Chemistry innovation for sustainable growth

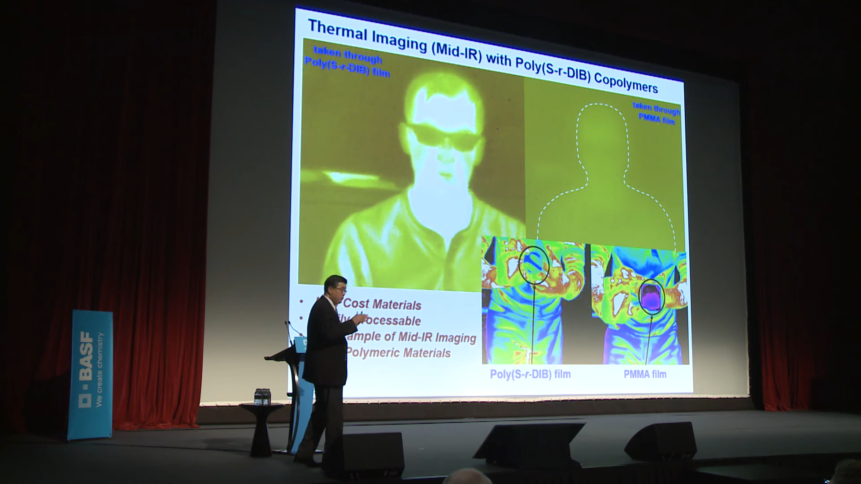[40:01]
you can see this thermal imaging over here. So, this one has very important applications for military applications, and as well as thermal imaging for many, many cheap applications, not like a metal concursion.